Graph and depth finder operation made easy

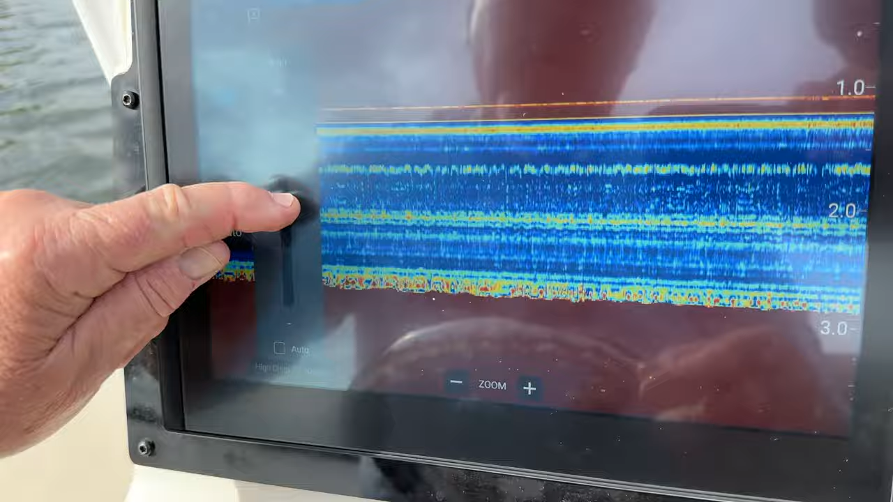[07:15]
you can turn the dial to make that sensitivity adjuster
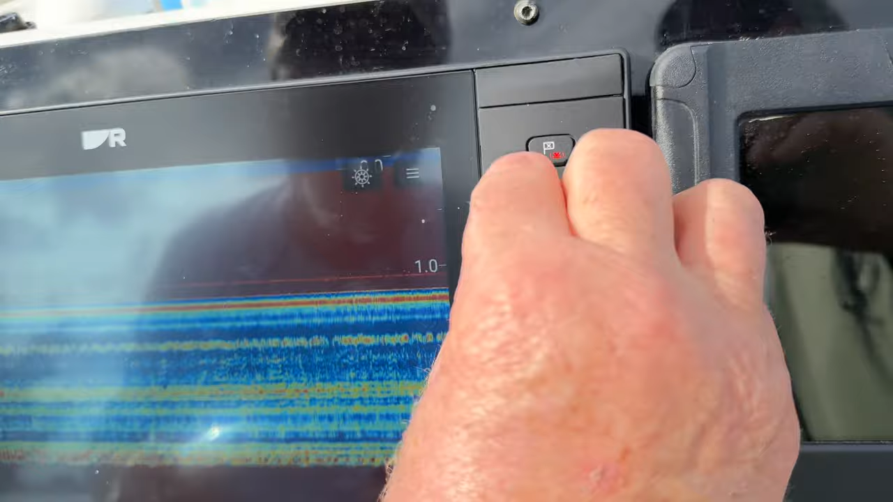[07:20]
move up and down depending upon your unit that you're using. This one happens to be a touchscreen and a button hybrid.
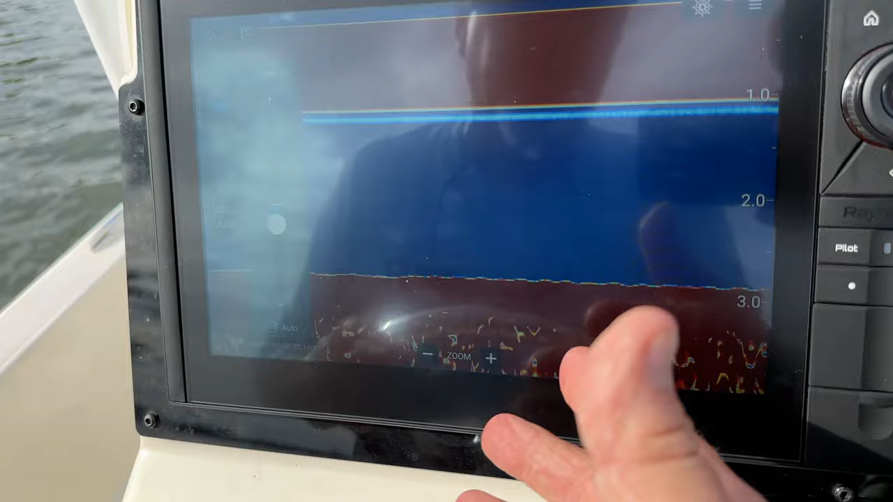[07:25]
If it's just touchscreen, you use your finger.
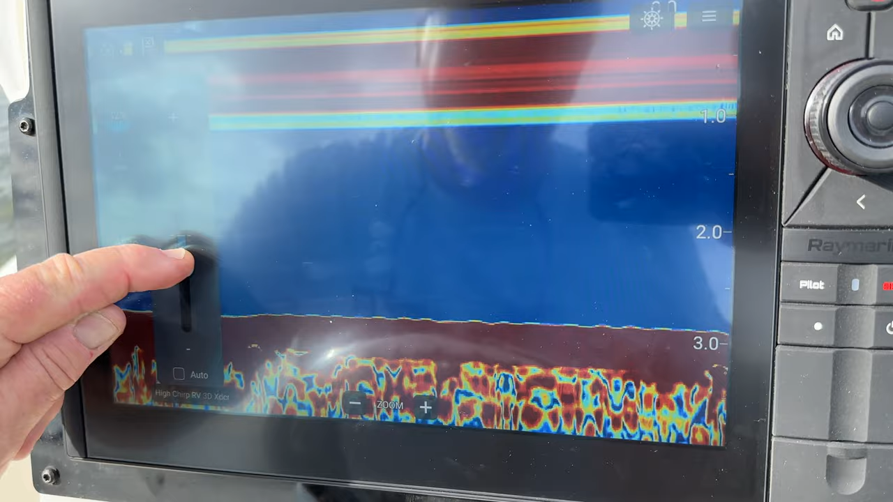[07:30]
If it's a button only mode, you just use the button or as it says with a hybrid, you can use either one.
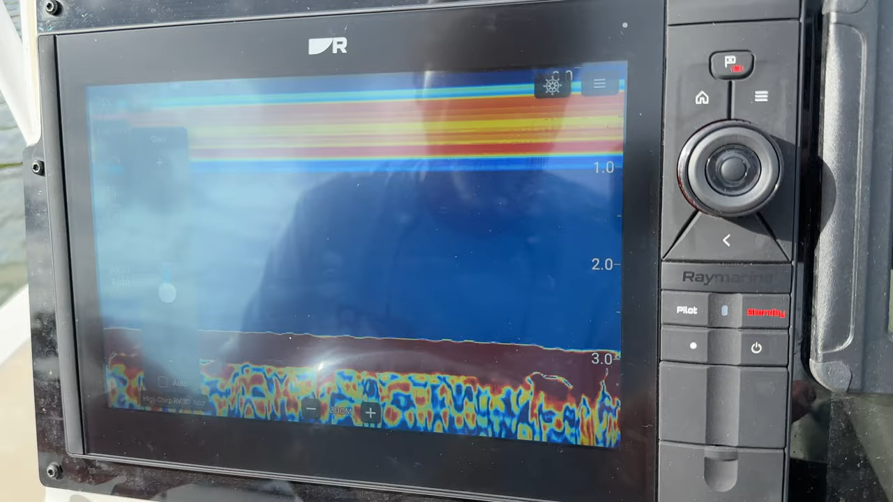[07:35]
Now for sensitivity wise, again,
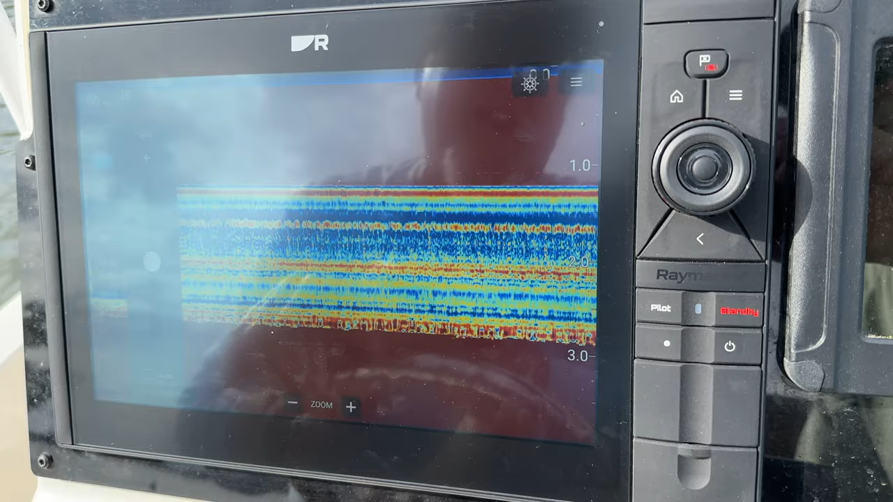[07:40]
the key to sensitivity is maximizing the amount of return signals that you're seeing.
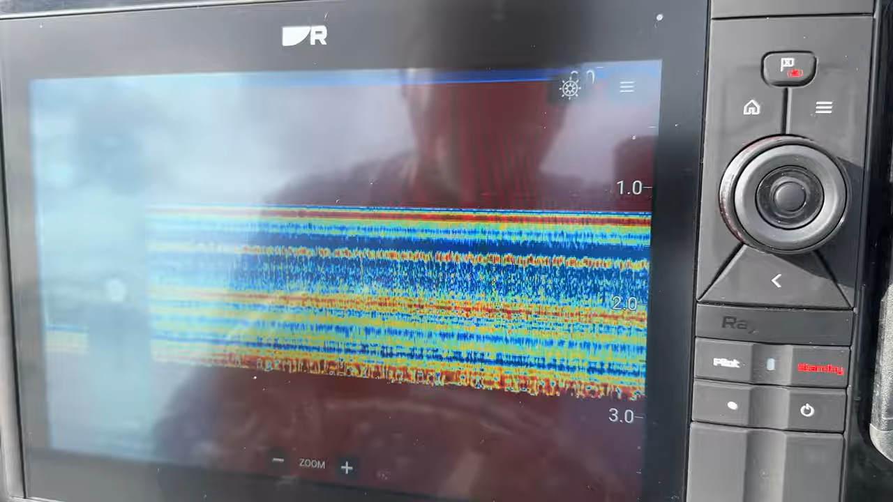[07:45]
That's what sensitivity is. Sensitivity is not the power of the unit sending the signal into the water.
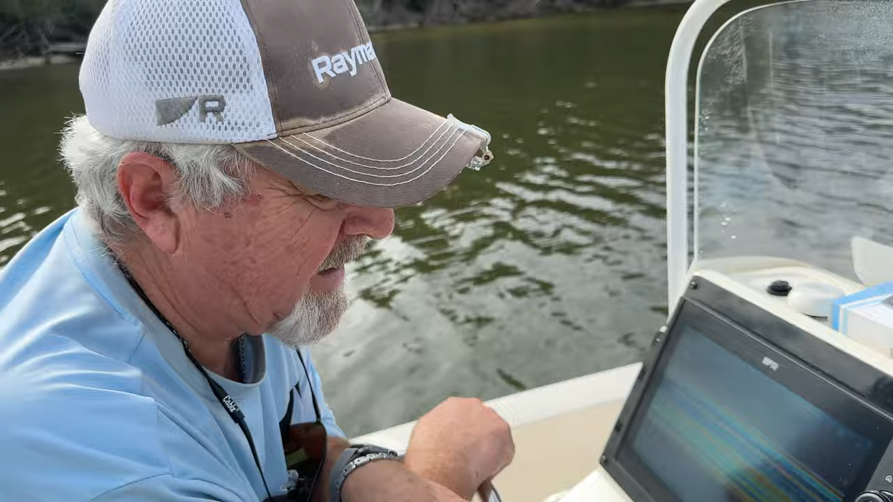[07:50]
It's adjusting the receiver of the transducer to receive those signals back.
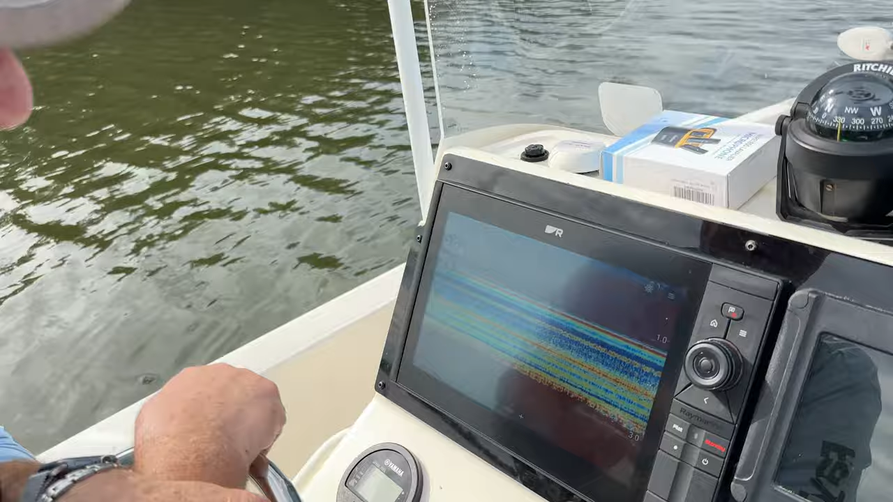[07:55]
So the more sensitivity you use, the more signals you're going to see.
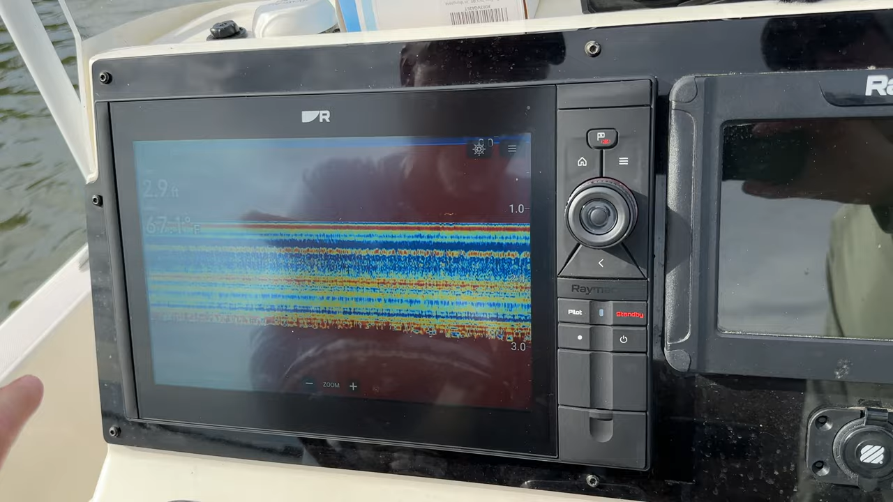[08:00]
So it's very important in a lot of
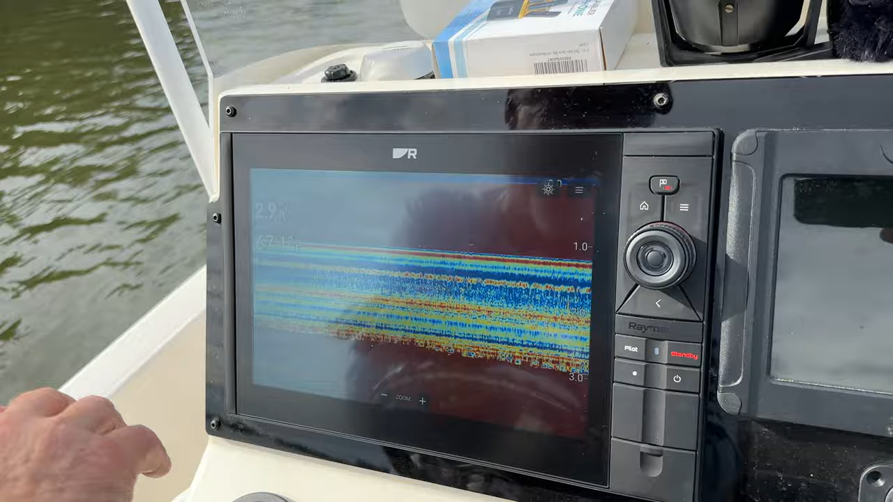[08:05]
conditions that you can do a better job than the machine will do. And you can see more fish targets, better bottom structure, thermoclines, different functionalities when you can play with your sensitivity versus just the standard auto setting.
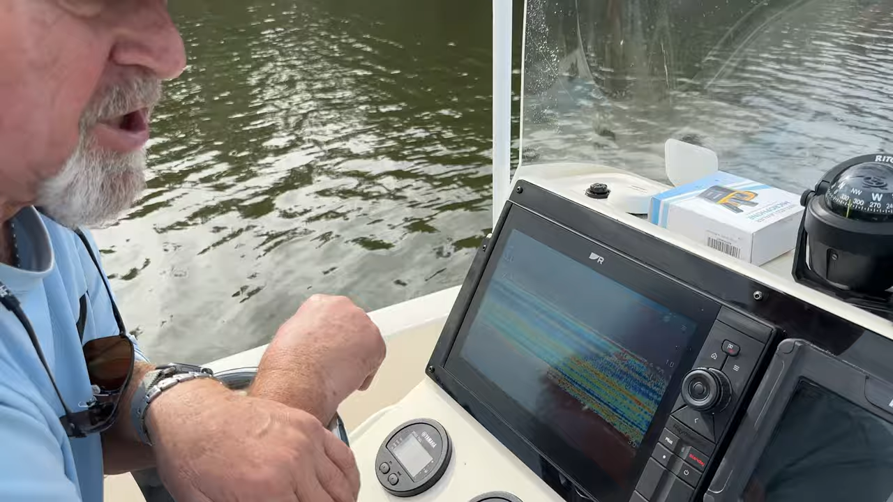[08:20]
Standard auto settings do a good job for the most part. For somebody who does not want to mess around with the machine, may not fish all that often. If you're a little bit of a serious fisherman, learn to play with your sensitivity. And remember, as we showed before, when you're in that sensitivity key,
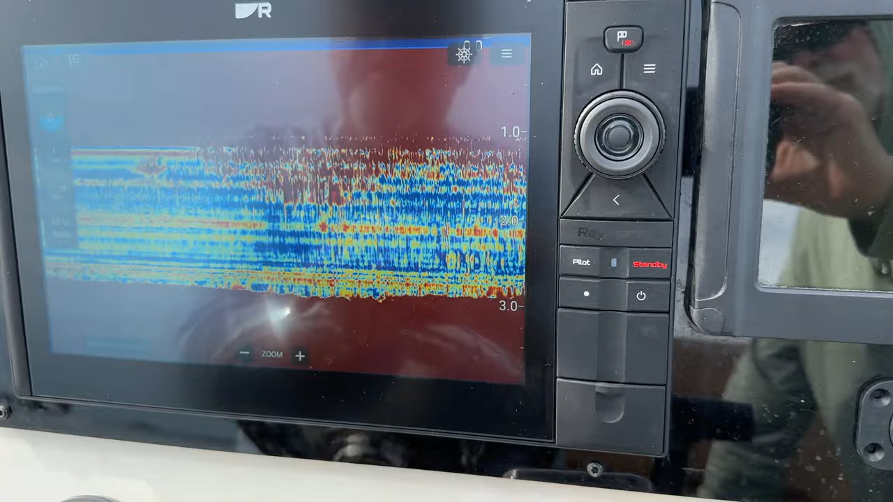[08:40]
if you get all messed up, simply go down to the bottom and turn it back into auto.
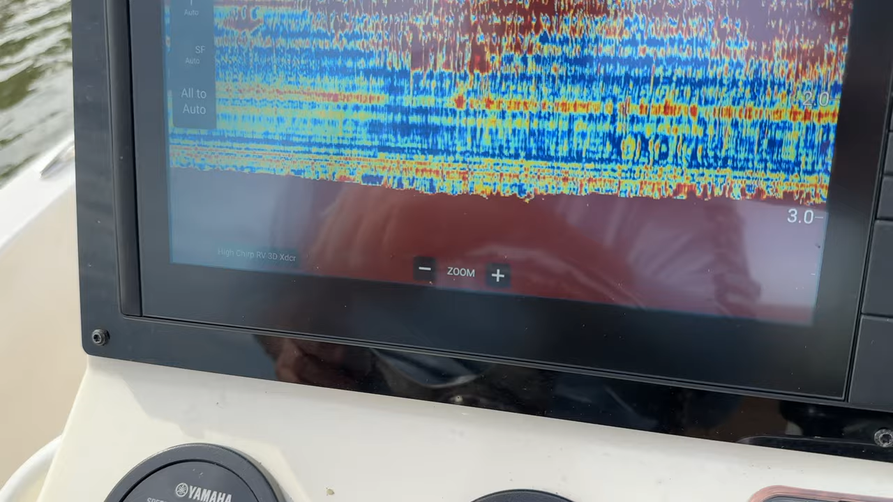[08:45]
And it will now reset it back and let the machine do it for you.
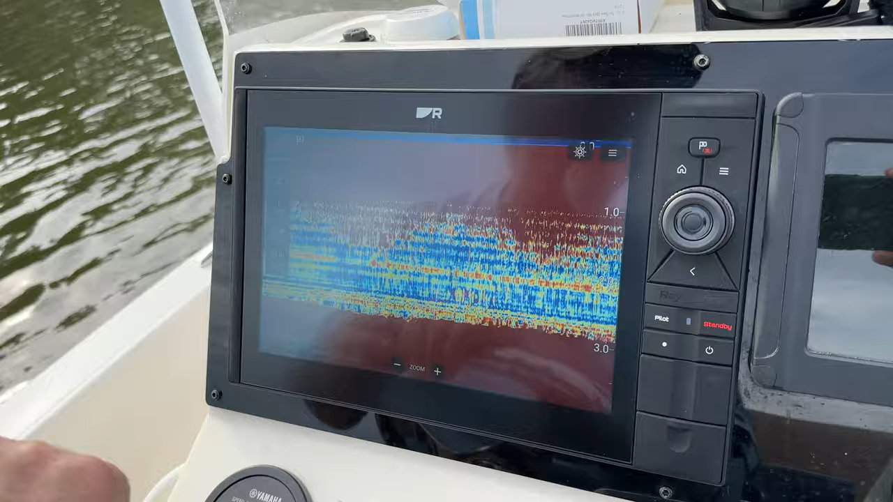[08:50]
Now here on this machine, we have a dual card slot with the